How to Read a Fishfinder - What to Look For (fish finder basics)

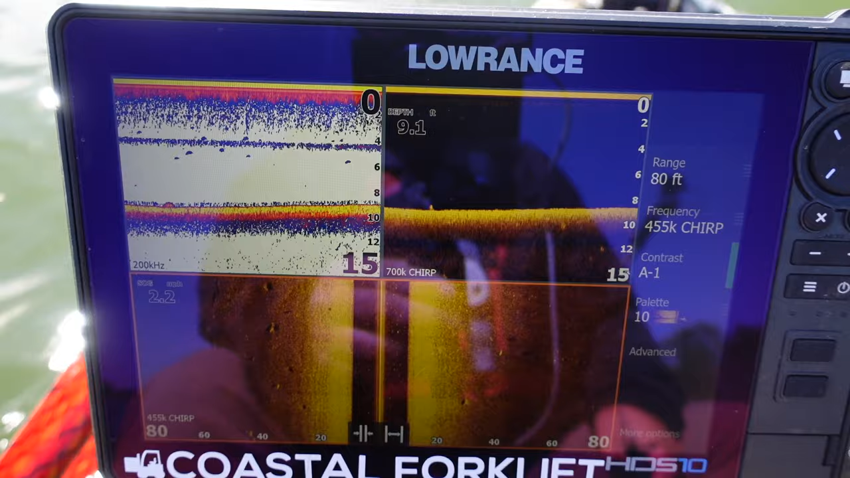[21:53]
they're up a little bit high in the water column but see you get the white dot with a shadow behind it white dot with a shadow behind it log
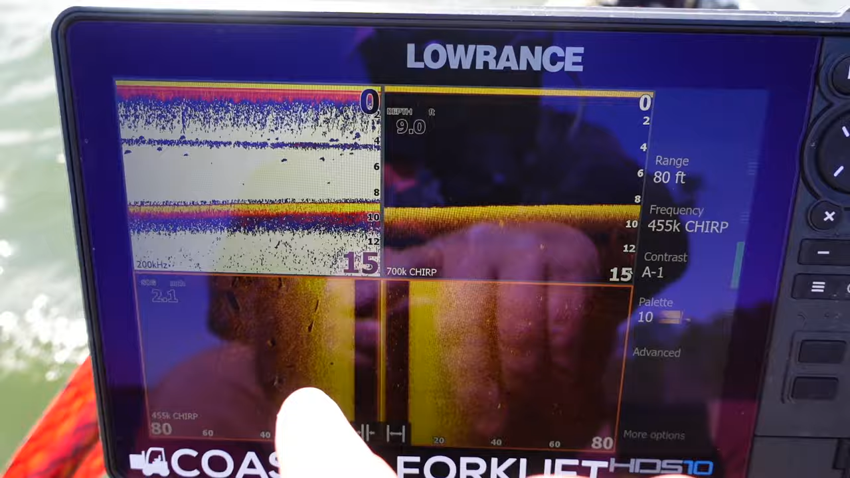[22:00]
a little bit of silt on top of it another log at a rough spot there we go again into a little bit of i don't know what that is there we're getting into our gizzard shad right here